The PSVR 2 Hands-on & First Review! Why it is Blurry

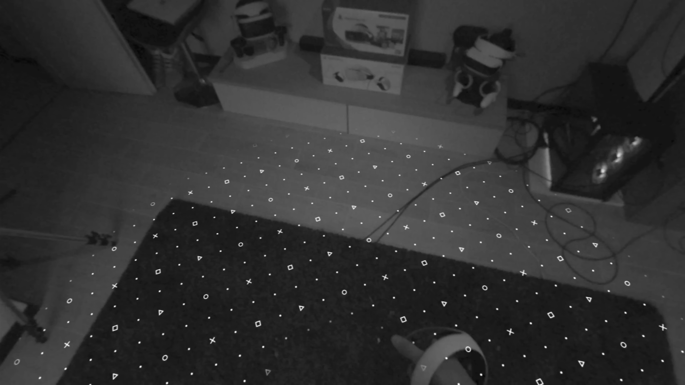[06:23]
This is just black and white but it looks pretty crisp to my eyes.
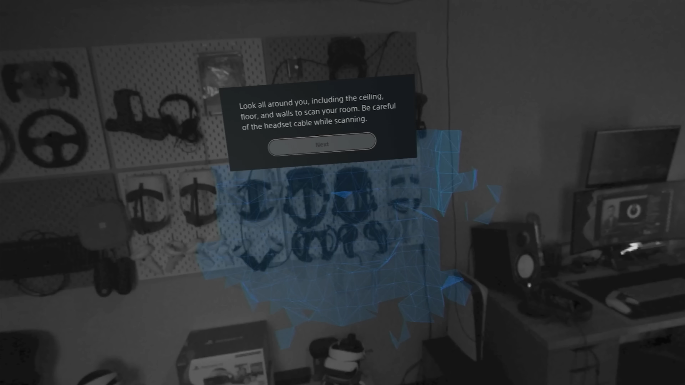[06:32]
Here you can create a plain area.
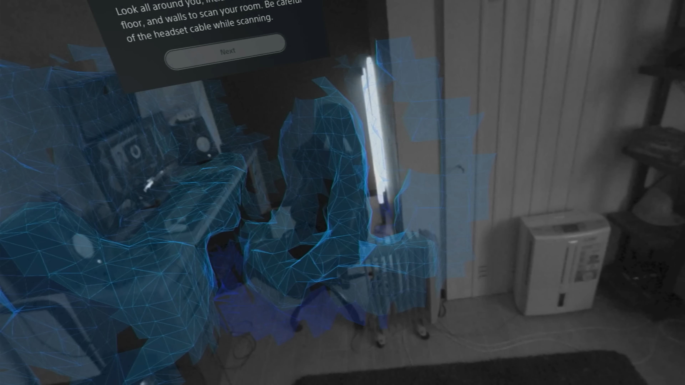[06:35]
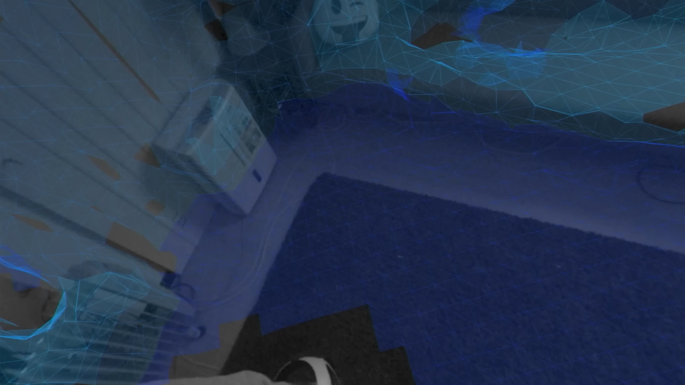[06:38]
It's pretty cool that this actually scan automatically your environment and actually
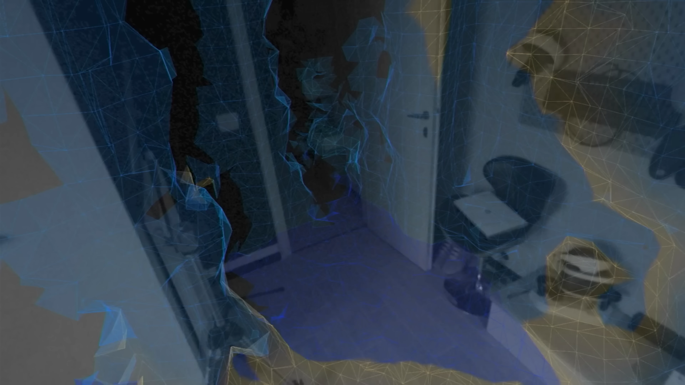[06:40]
suggest you the
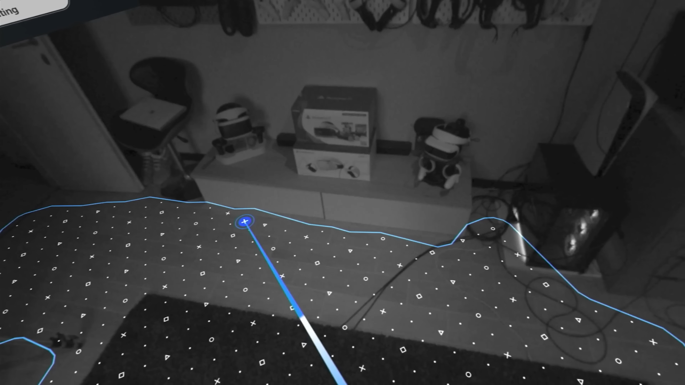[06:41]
guardian boundaries itself and look at those buttons on the floor.